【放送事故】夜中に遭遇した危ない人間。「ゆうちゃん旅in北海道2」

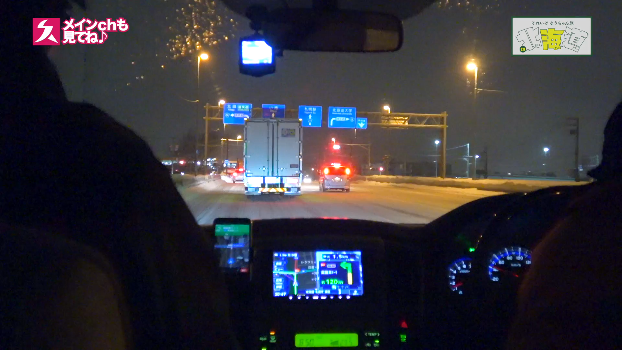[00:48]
から上から上から道にフォーカスしてどう?
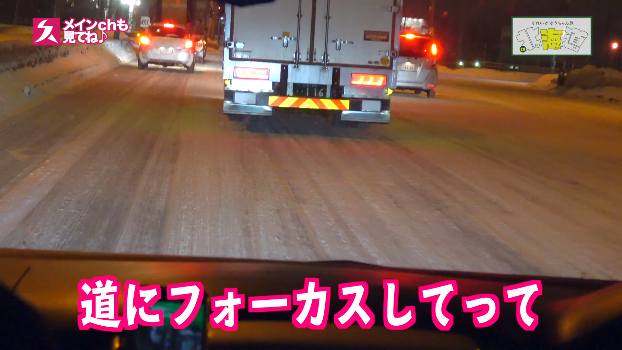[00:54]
どう?アイスボーアイスバーどう?ちょっと何ですか?どう?